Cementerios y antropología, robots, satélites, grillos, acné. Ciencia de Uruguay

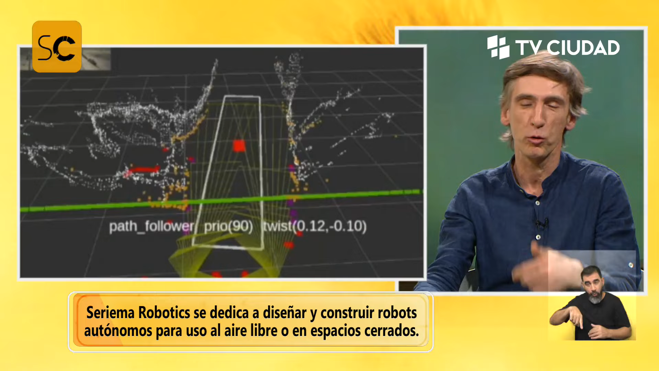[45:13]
una cuneta o un ladrillo tirado en el piso. Adentro no tenemos GPS, pero tenemos las paredes, nos reconocemos con eso, pero hay esquinas muy cerradas y tenemos que no chocarlas, digamos.
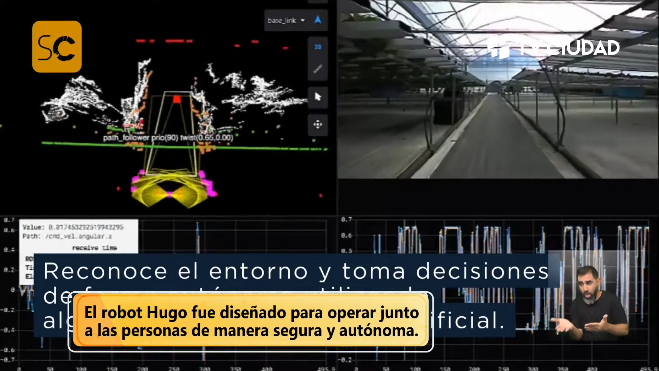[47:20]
Y bueno, lo más complicado ahí, como todo, es la parte de sensar el ambiente y, claro, y saber para dónde ir. Eso claro.